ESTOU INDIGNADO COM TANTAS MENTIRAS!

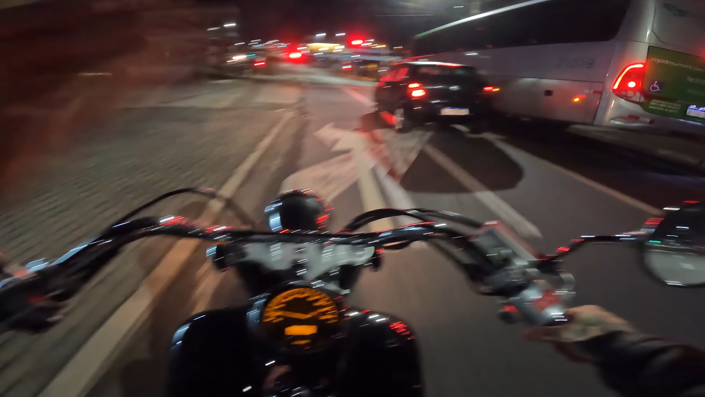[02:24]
tá embaçando Porque olha, tá tudo na deblinda, tá frio,
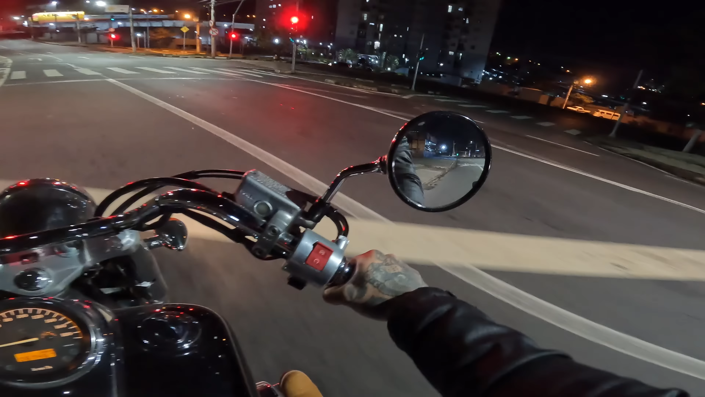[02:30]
tá frio E já é onze e pouca da noite já Não sei por que esses caras tão no semáforo Porque dá pra cortar o semáforo se for ligeiro E é o seguinte, rapaziada O Joe Jones criou esse canal com 16 anos de idade, certo?